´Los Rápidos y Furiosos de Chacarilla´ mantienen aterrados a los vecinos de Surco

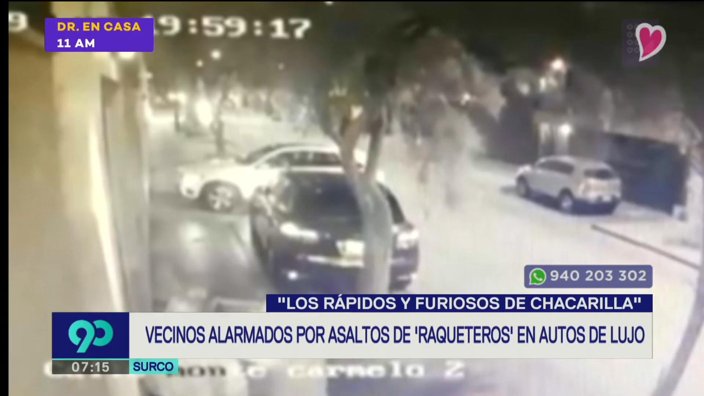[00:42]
Luego, junto a su segundo cómplice con amenazas y armados, le quitan su reloj, buscan entre su bolsillo y le arrebatan una cadena de oro. Pero no contentos con ello, se dirigen a su auto. Buscan en la maletera, en el asiento del piloto y se llevan unos parlantes y teléfonos celulares. Cuadra 2 de la calle Montecarmelo, en Surco.